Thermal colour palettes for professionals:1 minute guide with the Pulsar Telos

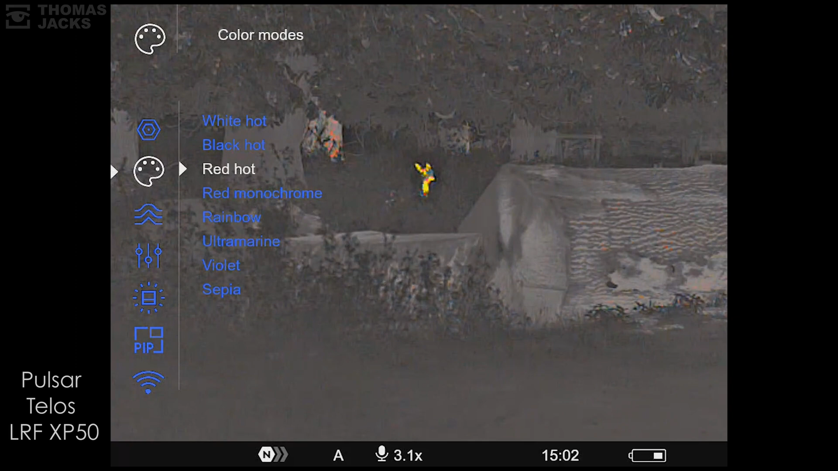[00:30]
personal preference the standout default color for those in the know is white hot for its adaptability to cope with widespread temperature differences and deliver a clear picture the science
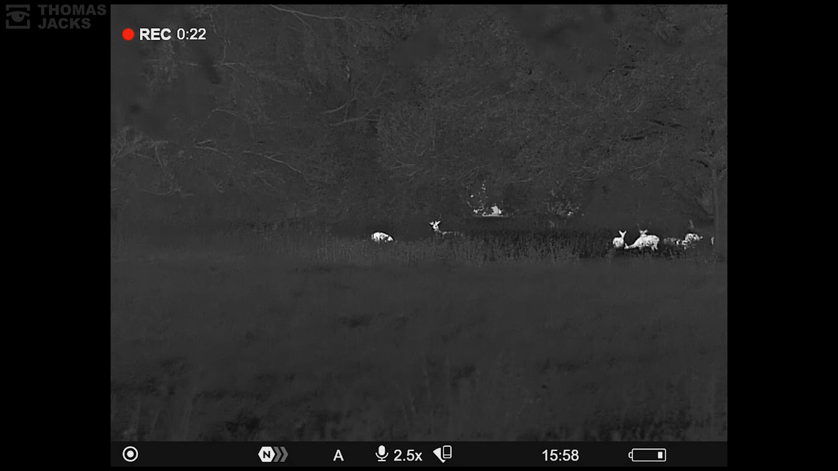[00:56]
without color you've simplified the scene allowing your brain to focus on the detail
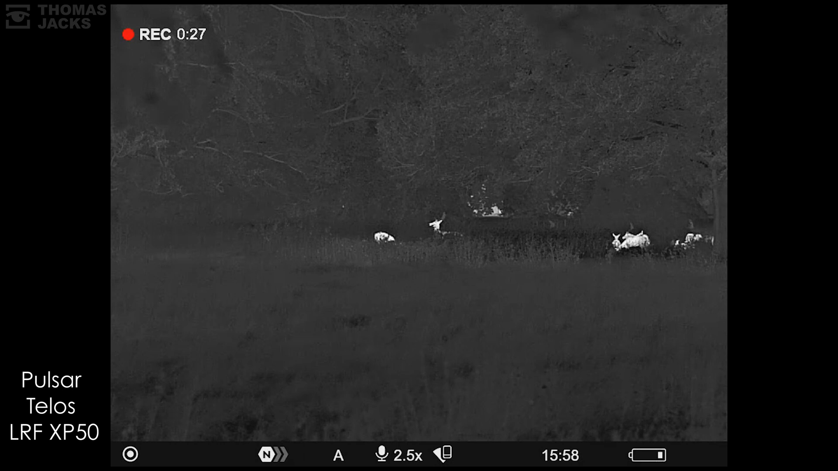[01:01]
distraction free and because rods detect movement white hot makes you quicker at distinguishing an animal from a tree stump or a rock so the other colors black hot simply
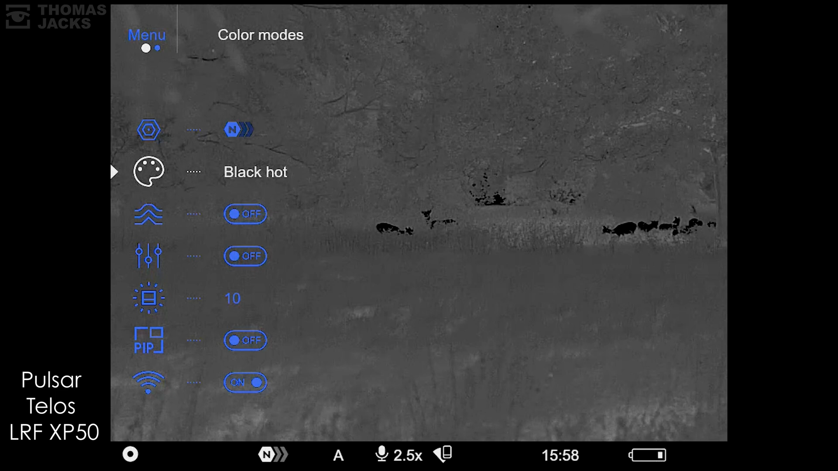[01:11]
reverses the scene using the rod sails in the same way and certain conditions will suit black hot
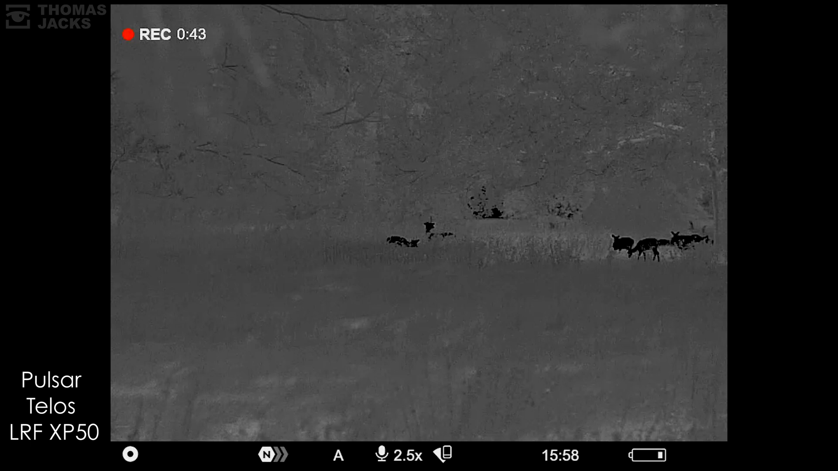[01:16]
better some professionals swear by black hot for identification because it can minimize
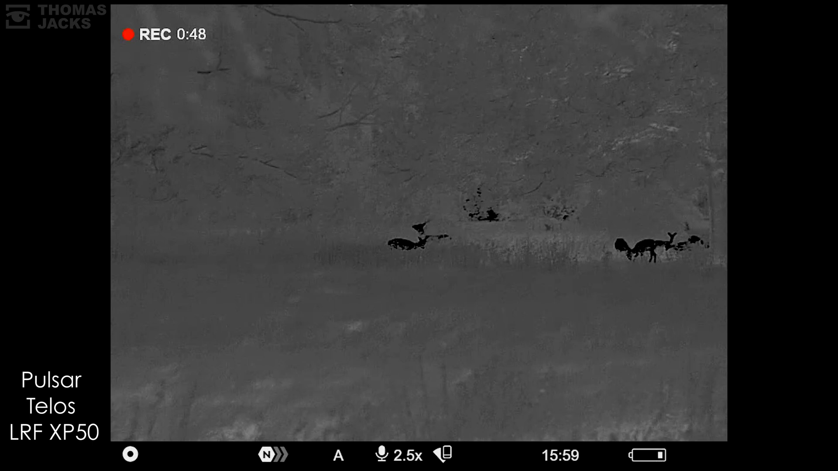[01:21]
the glare you sometimes see from a white hot heat source so what about other colors if you need to locate large warm objects red hot is best that's
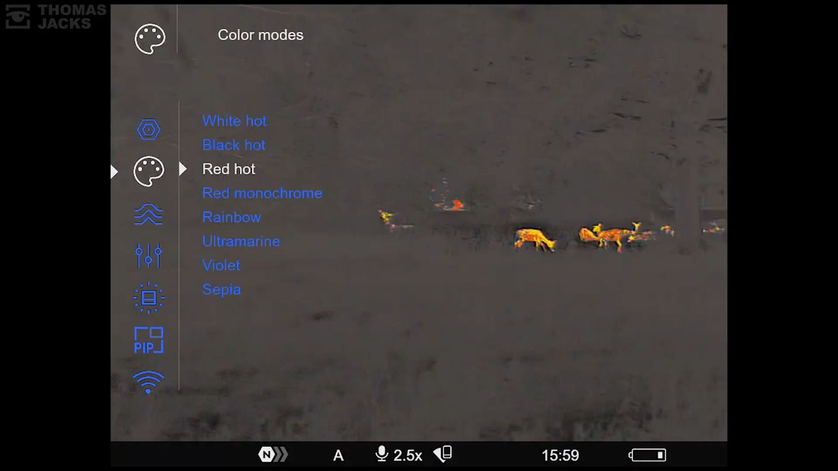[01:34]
why it's often favored by search and rescue and law
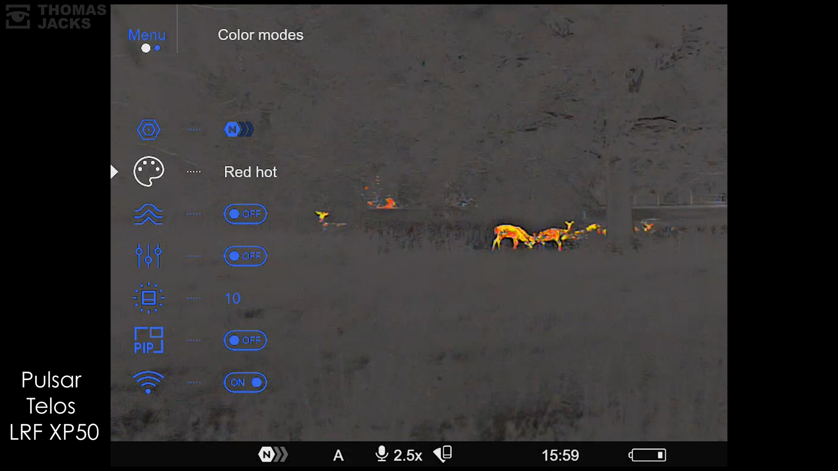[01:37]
enforcement if you're out for long periods you can reduce eye fatigue with either red monochrome
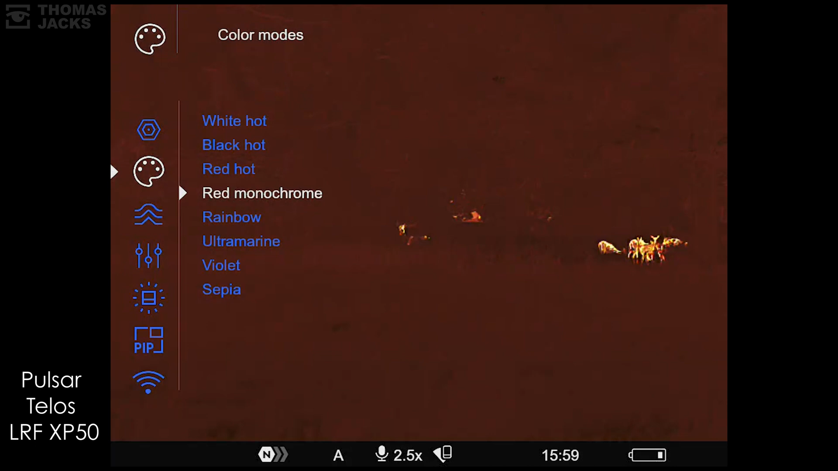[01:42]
violet or sepia they all drop the contrast enough to make it easier on the eye
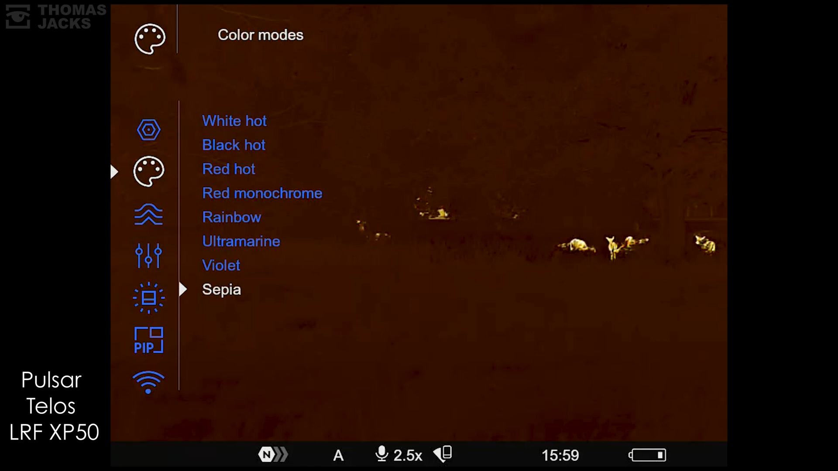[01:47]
and if you're tasked with monitoring subtle temperature differences like animal health or repairs and